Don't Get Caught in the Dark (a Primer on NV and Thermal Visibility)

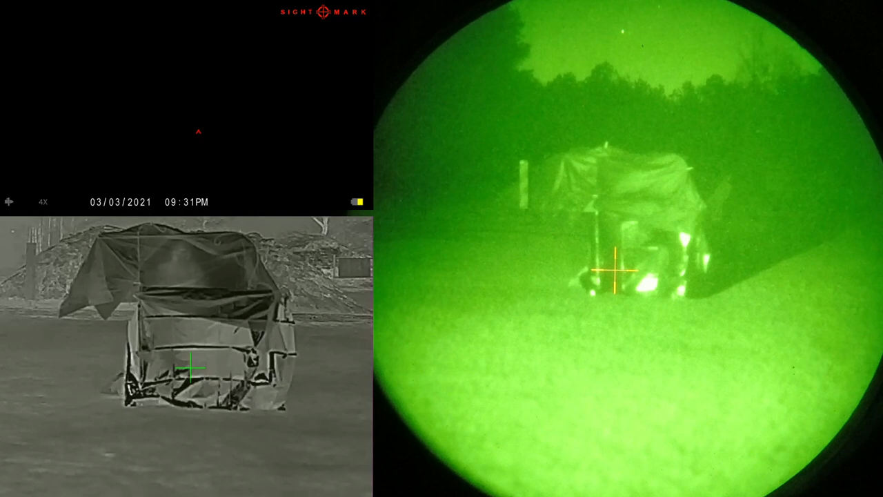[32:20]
And what you'll notice, a lot of reflections on the bottom. And right now I just have my old regular old LED flashlight shining down here. So let me turn that off.
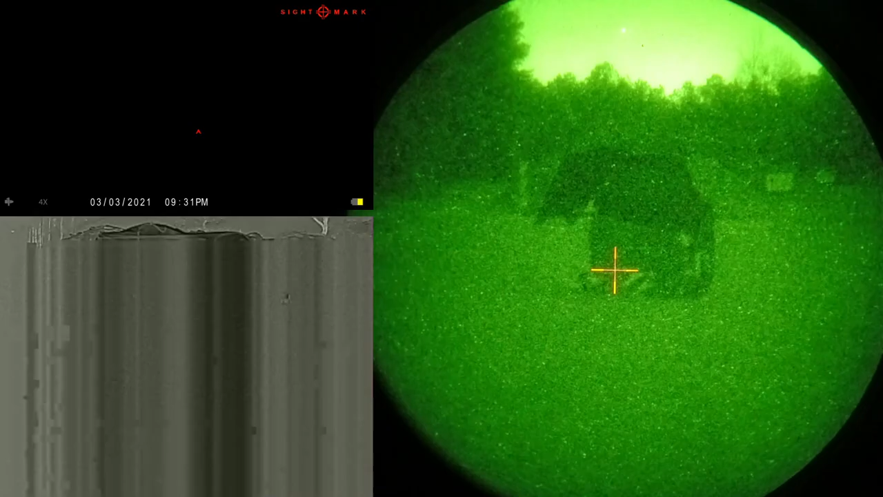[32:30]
And we'll gain up fully on our night vision. And on the bottom we have,
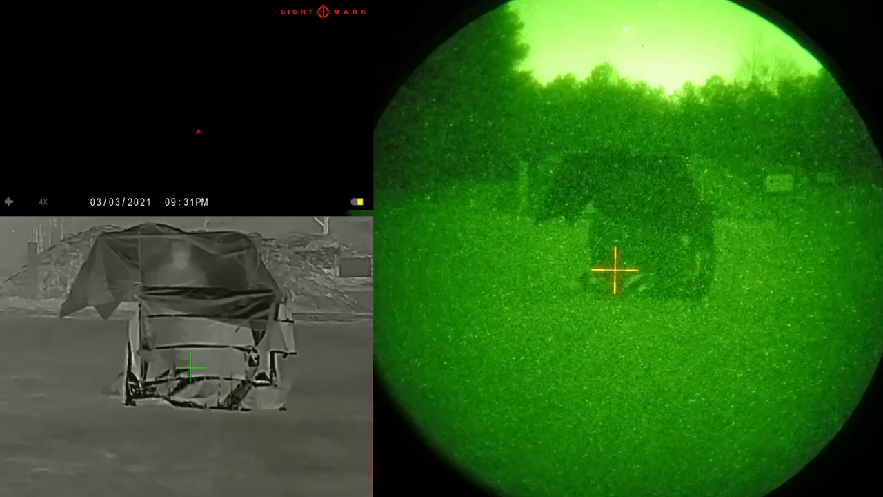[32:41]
right now we have our reflective tablecloth, and that's a light blue or a medium blue reflective, like a mylar looking tablecloth for a couple bucks. Very thin material, almost like a emergency blanket that you've seen, the mylar emergency blankets. And then on the top we have our black plastic vinyl, very thin vinyl,
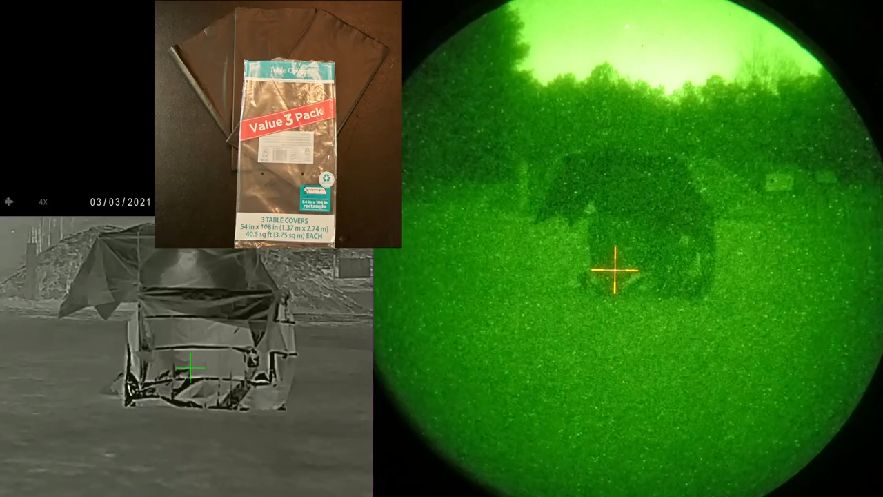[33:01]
almost like a trash bag material type of plastic tablecloth. So as you can see through the thermal right now, you can see my son very, very readily through that tablecloth, although it's opaque to night vision.
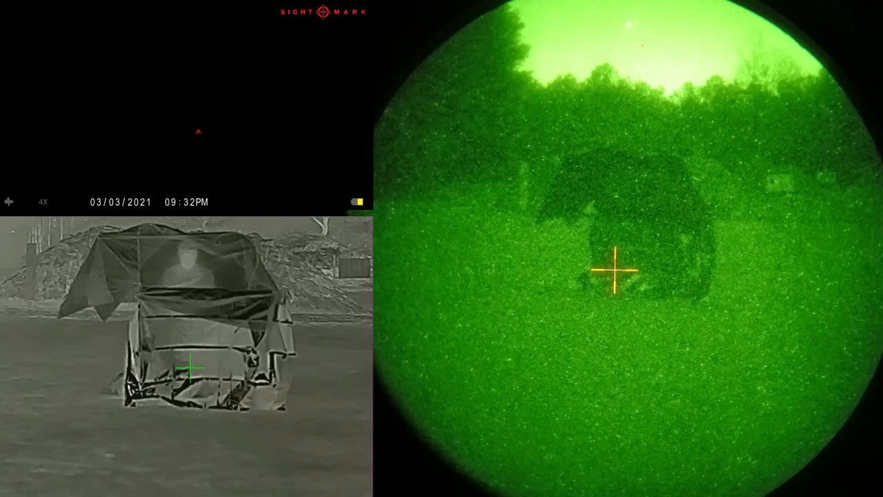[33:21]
So let's go ahead and turn on illuminator, because poor old Wraith can't see nothing right now. So I just powered on the 850 illuminator, and let's go ahead and roll it up. If I get it on medium, okay, we've got it on high.
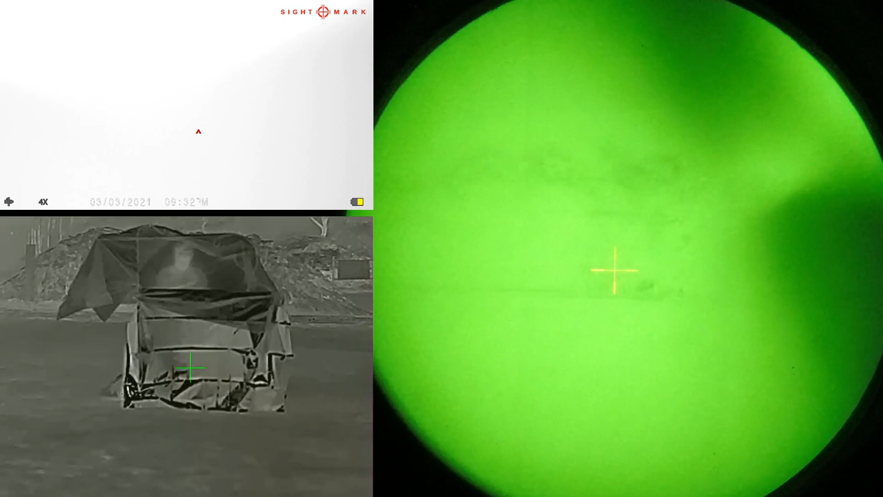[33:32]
And let me just kind of get this thing aimed a little better. Maybe widen out just a little bit. Okay, so night vision, as you can see, the black plastic is opaque. The metallic plastic is, well, it's metallic looking.
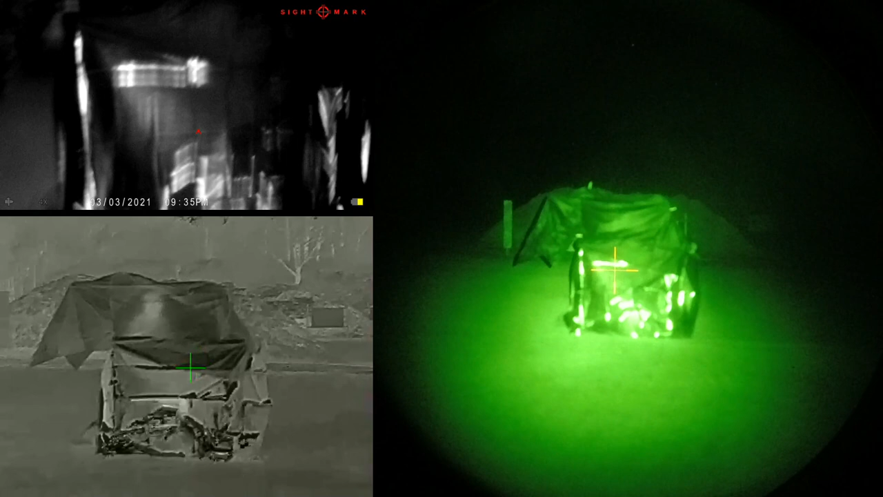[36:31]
So we'll go ahead and do one more thing. I'm going to turn off the 850, turn on the 940 so we can...
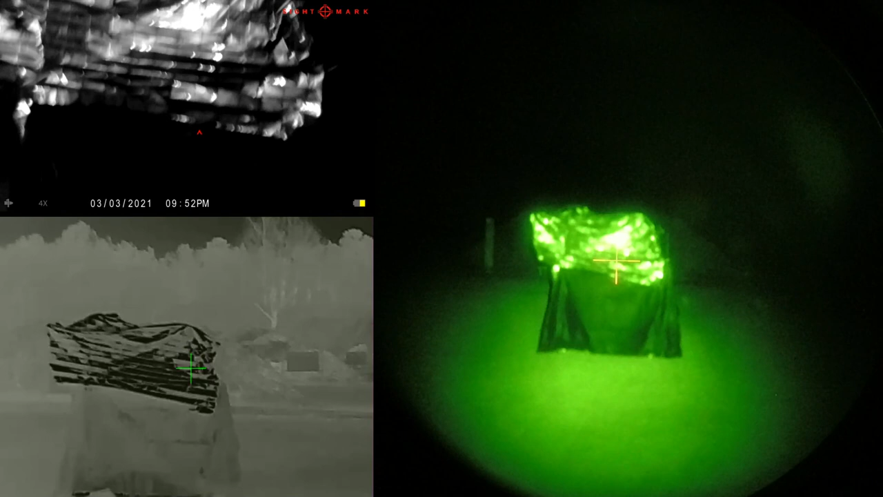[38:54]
We do have our 850 illuminator on to brighten things up, and adjustments made to our night vision so it can handle all that copious amounts of light.
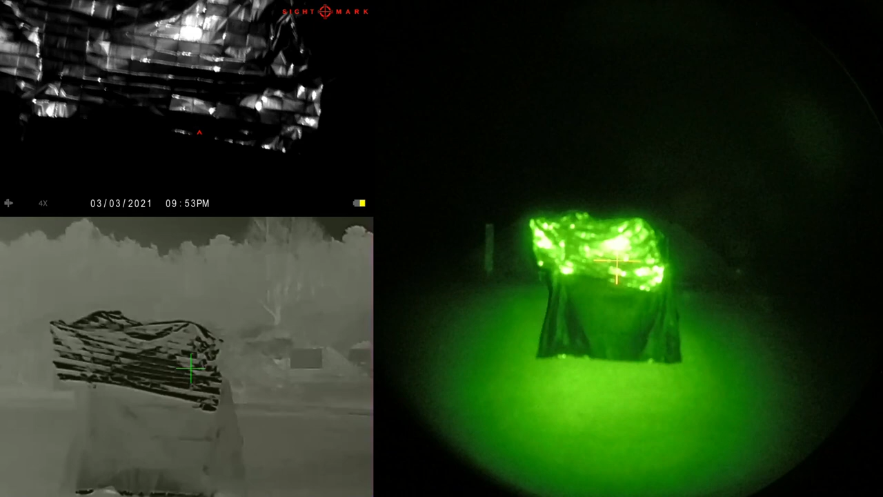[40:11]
looking through either one of these other devices. And of course the green color doesn't matter, it's just a very thin layer anyway.
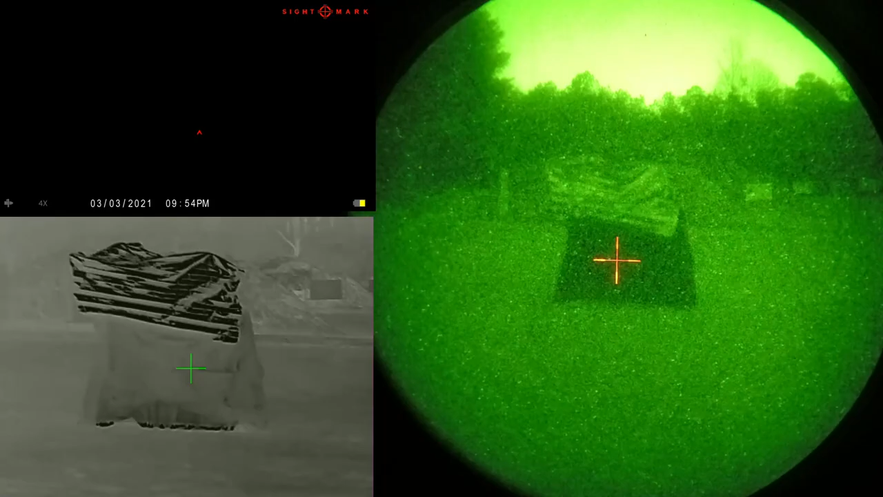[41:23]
So, matter of fact, I think that's him hobgoblining behind the tarp, moving it. But and then on the bottom, we've got our metallic, cheap metallic tablecloth with a cheaper three-pack one of the thin black plastic in front of it.
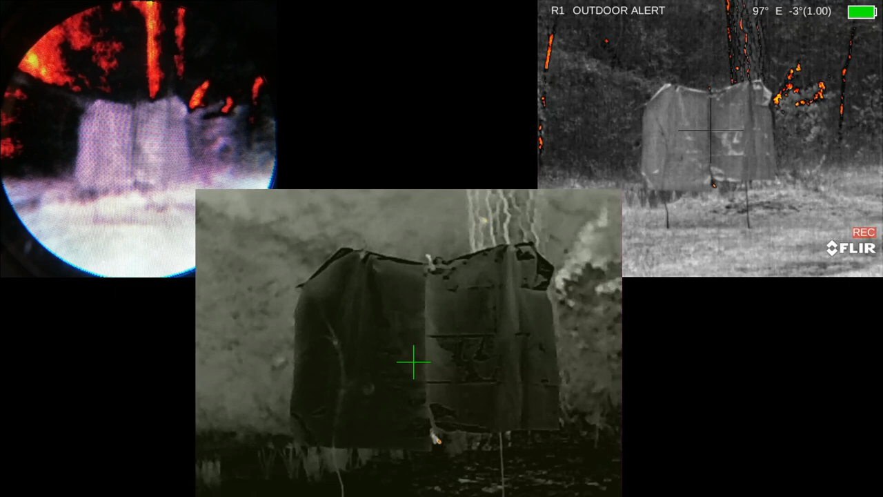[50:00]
It's prime 45, 50 degrees out, chilly night, and we're looking at our sheet plastic hanging up on the Tracker 2 HD, and I do have that. It's not a native resolution. It's zoomed in the second step up. Goes 1.7 and maybe 2.5 or something. I'll correct it if that's wrong. Bering optics were at our native almost 3x resolution, and the FLIR were at our native 1.6x resolution.
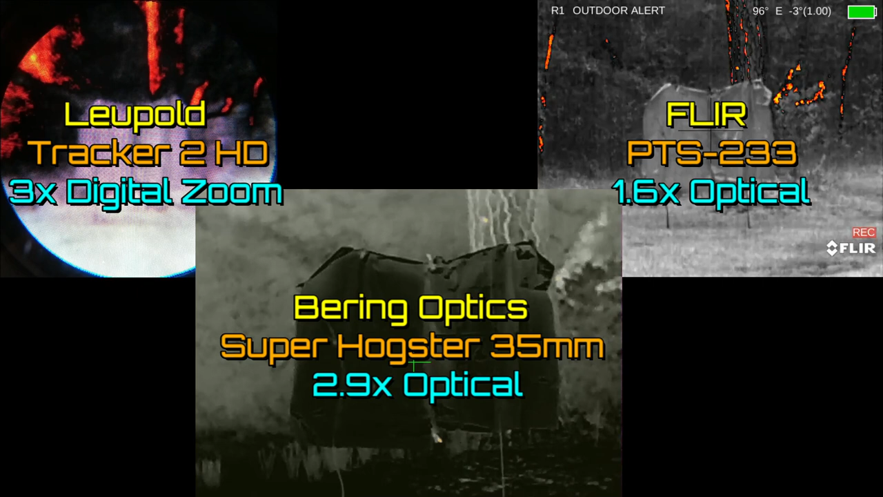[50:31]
And let's go down here and see how these two sheets of plastic work.
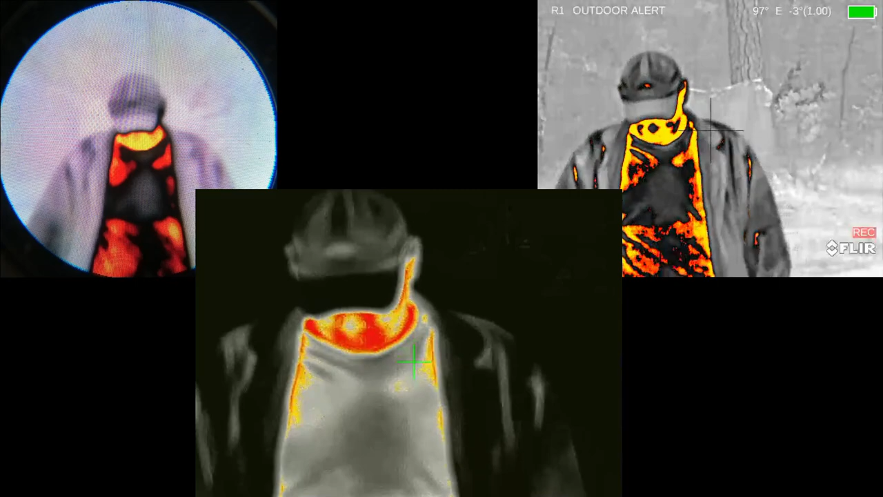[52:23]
Okay, so that's the two sheets of plastic,
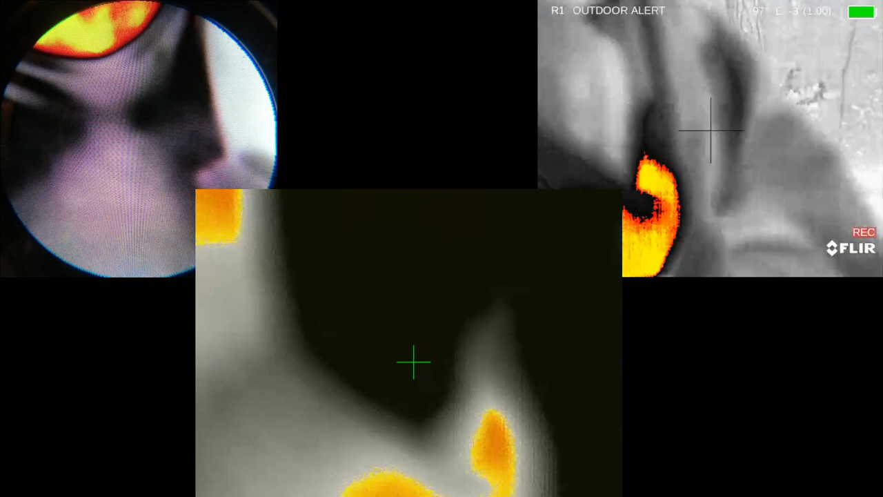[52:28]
thick on your left, thin on the right,
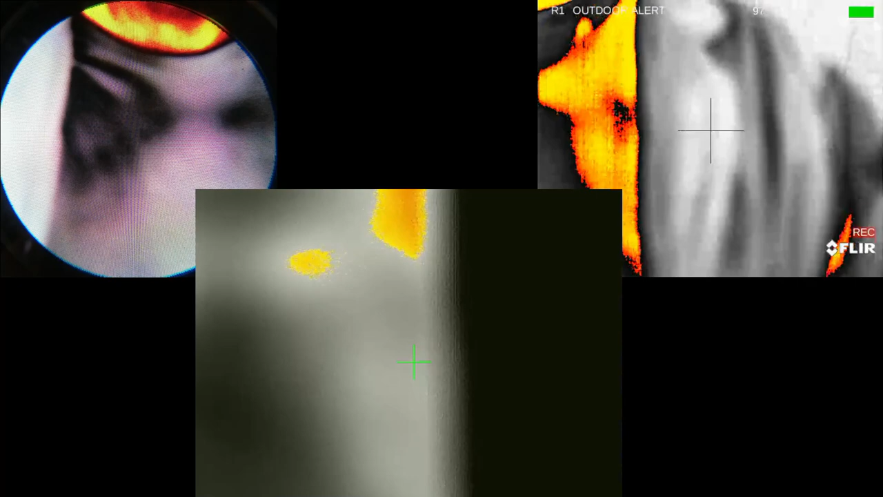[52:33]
and that's 14.5 thousandths on the thick and 10.5 thousandths on the thin.
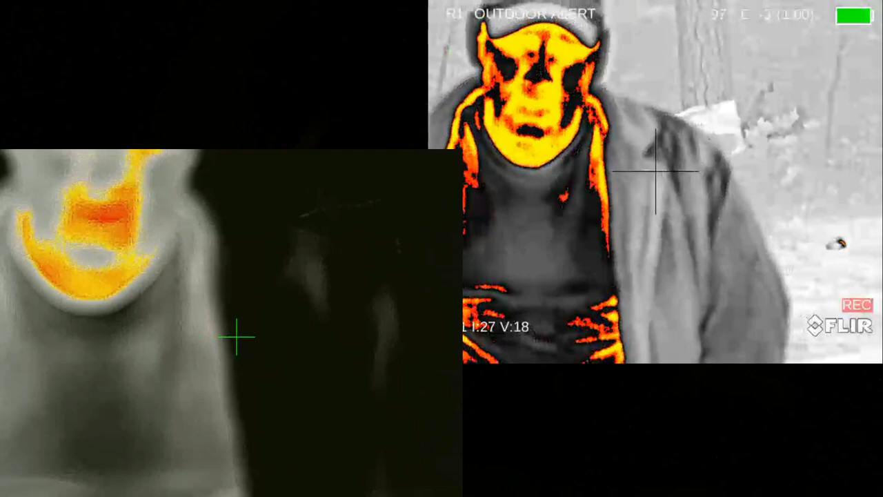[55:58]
So, okay, so that's it. That's it for our plane with sheet plastic.
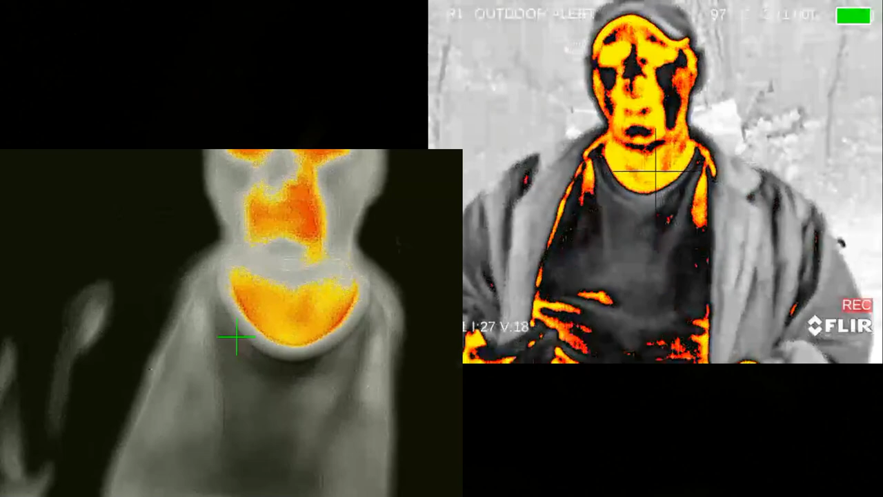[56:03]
Again, we just did double layers of sheet plastic.
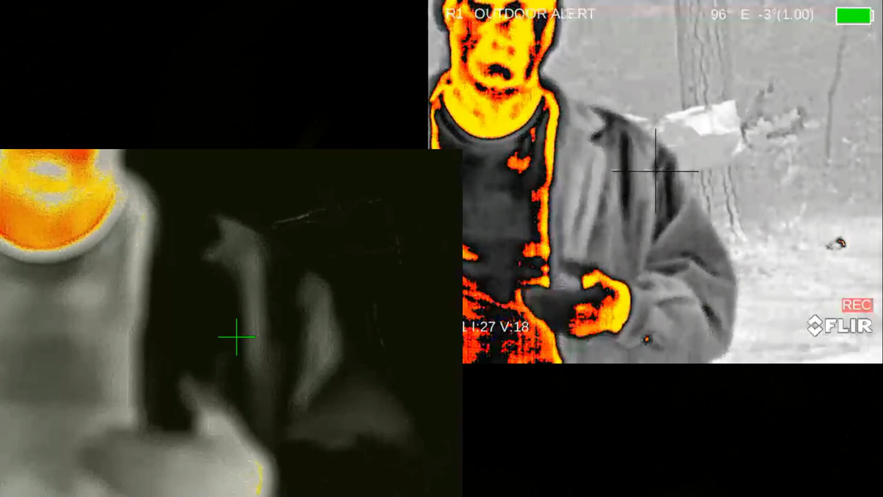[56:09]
Again, that's just kind of folded, and that stuff's kind of hard to fold and manipulate when it's cold out like this.
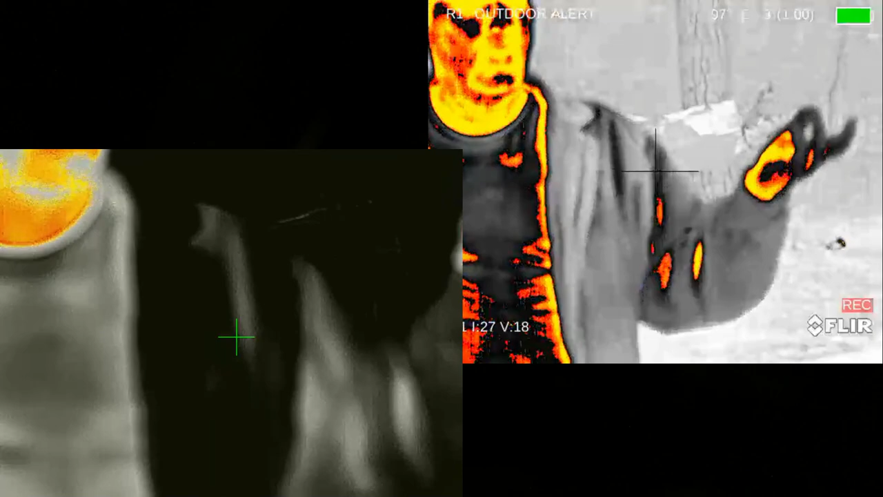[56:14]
It gets stiff, so not the maybe not the best layering or like you would fabricate something,
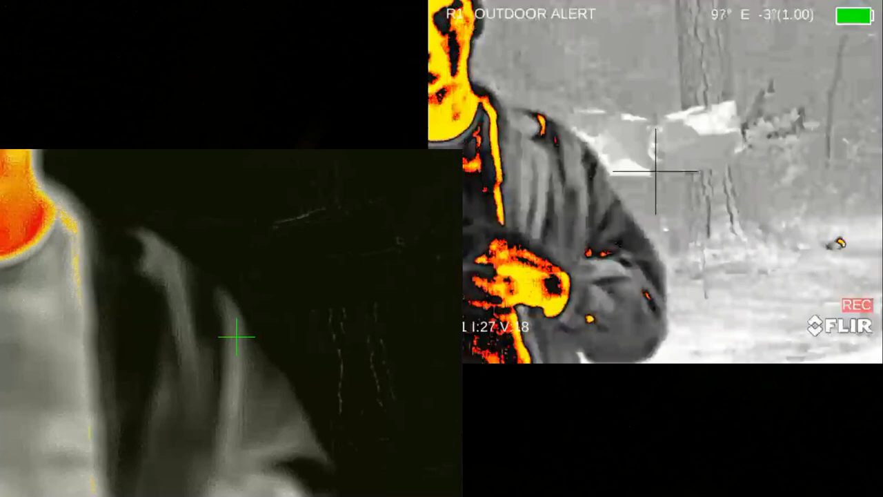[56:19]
but two layers of each versus the one layer we had just a minute or two ago.